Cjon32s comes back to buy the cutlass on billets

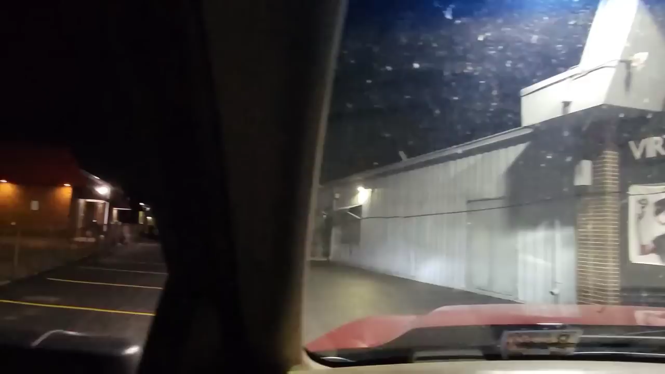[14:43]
we are pulling up we got the colors in the back of the tow truck i see it back there
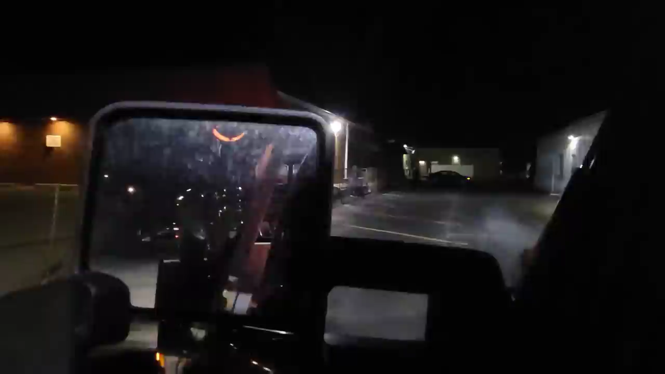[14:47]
yeah we're about to delivery guys